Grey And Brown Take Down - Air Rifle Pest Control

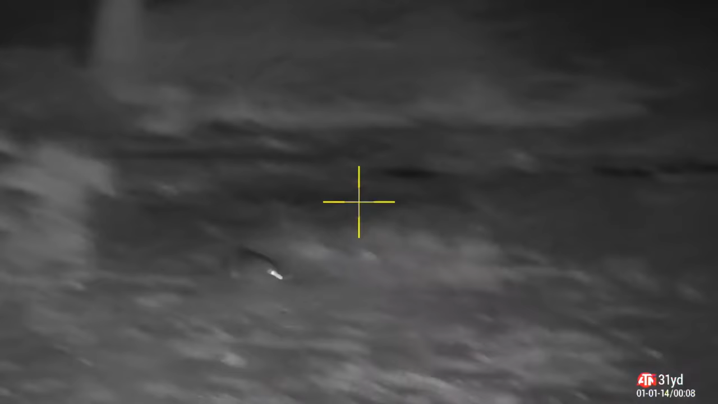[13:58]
Then I remembered. I only had one shot left in the magazine. But when I was clearing up the rats from further down the road.
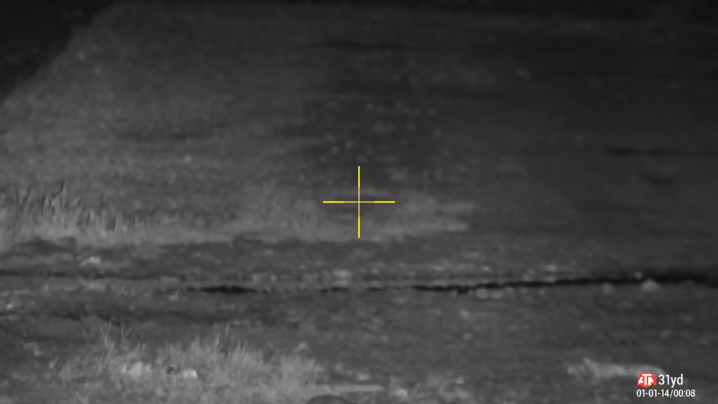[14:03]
I forgot to suck the magazine over. What an idiot. But. I changed it over. Loaded it.
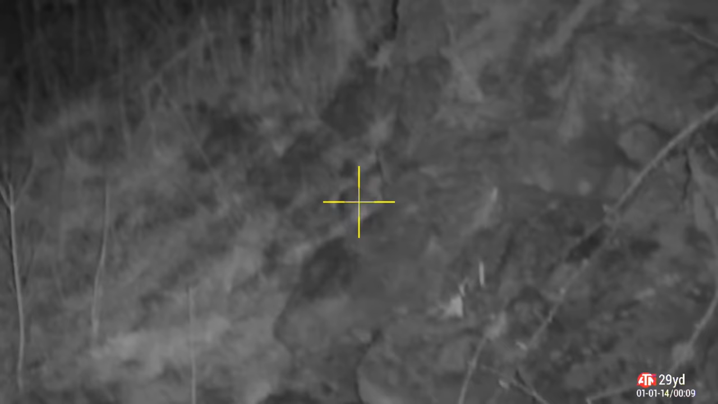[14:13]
Did that. He looked happy with that.
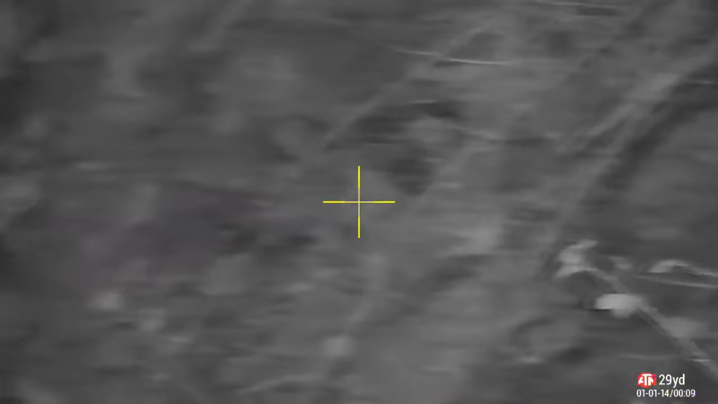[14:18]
Big forward tumble there. Big celebratory roll. Oh wait. It was a death roll.
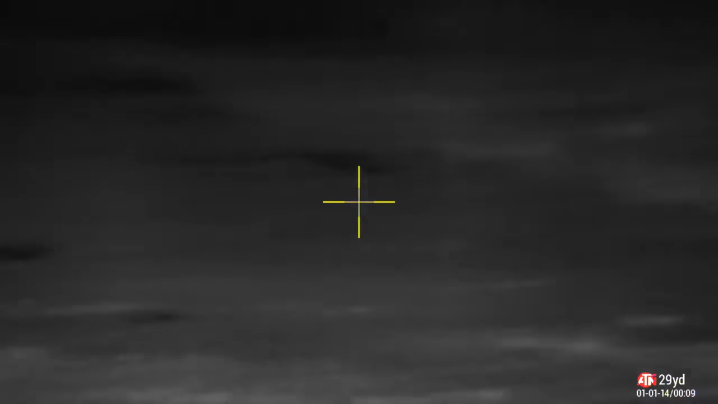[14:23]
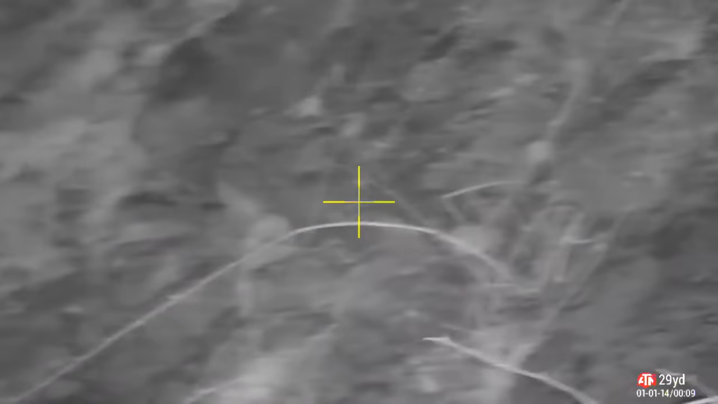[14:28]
And I spot this to my right hand side.
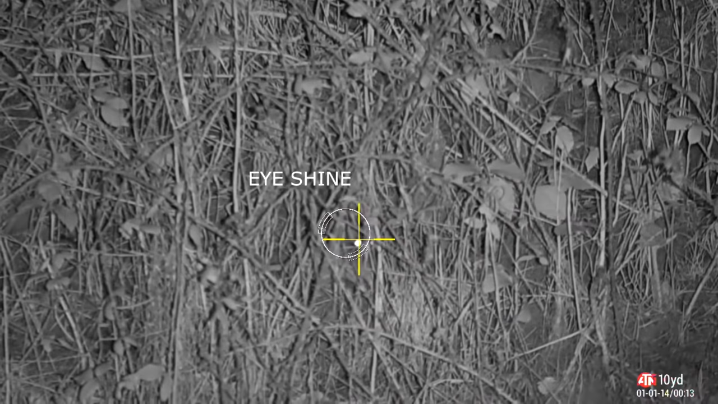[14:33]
After hearing a squeak. If I can see a tiny bit of eye shine. In amongst all that undergrowth. I know exactly where the pellet needs to go. And there's a little thermal image of him.
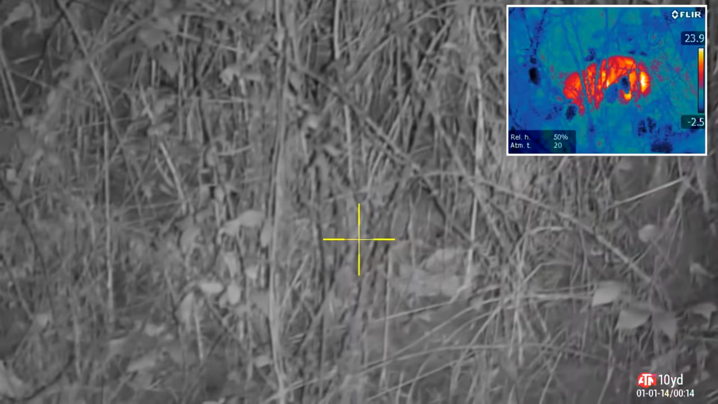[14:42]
Just taking a little nap under all that undergrowth. Good night overall. Dirty dozen. I shot twelve. I didn't put them all on the video.
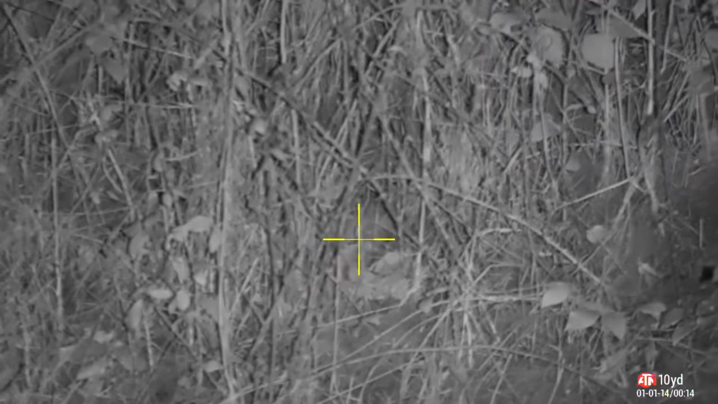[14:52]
Because some of them were too far away.